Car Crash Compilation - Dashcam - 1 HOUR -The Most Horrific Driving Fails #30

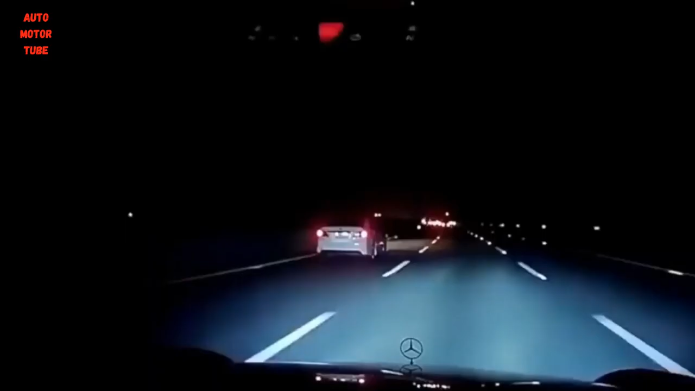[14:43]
Oh fucking hell, man, the lorry's just hit a car!